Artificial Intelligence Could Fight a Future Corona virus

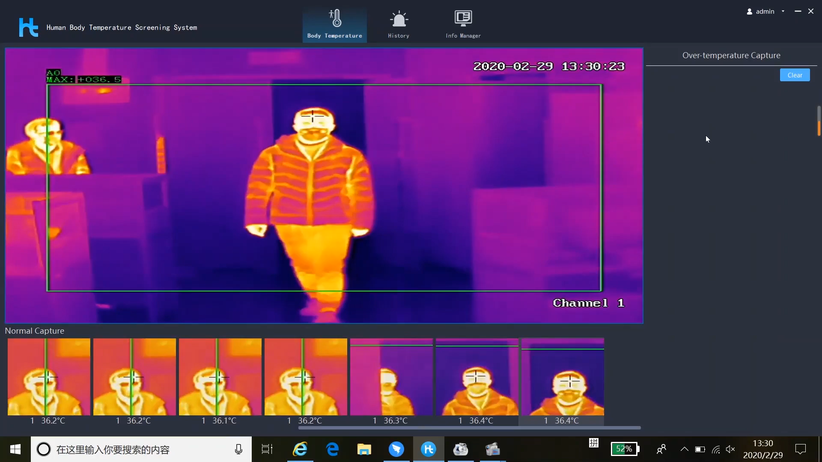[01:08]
One is of course the sensitivity of the instrumentation which it is at disposal today.